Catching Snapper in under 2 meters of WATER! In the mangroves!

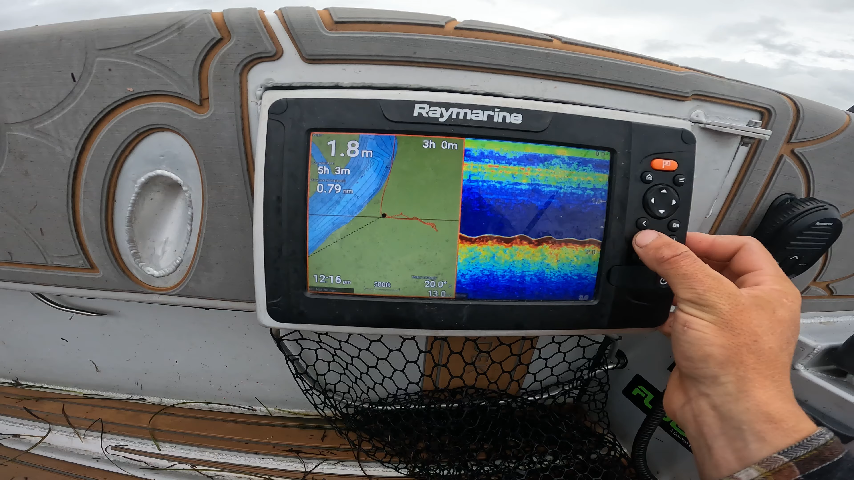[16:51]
On screen: depth 1.8 m
1.8 meters. Unreal. Not even in the channel, we're in the sandbank.
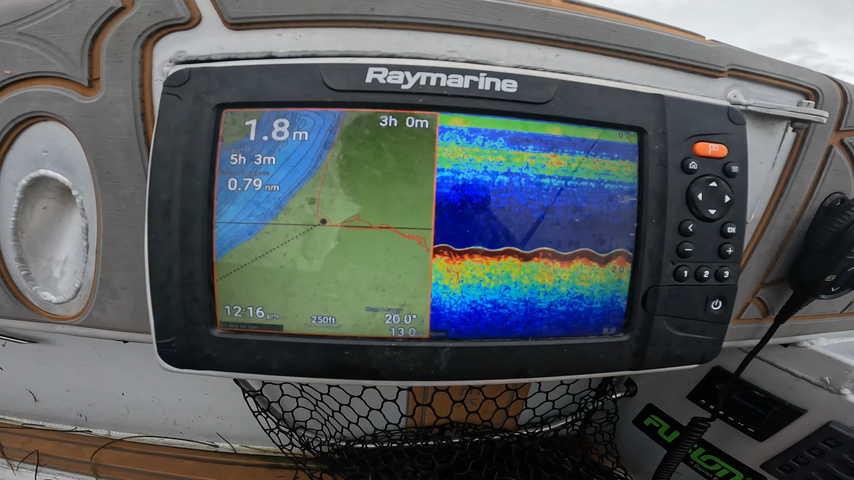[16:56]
On screen: depth 1.8 m
That's how deep you need to have a very good session on the snappers.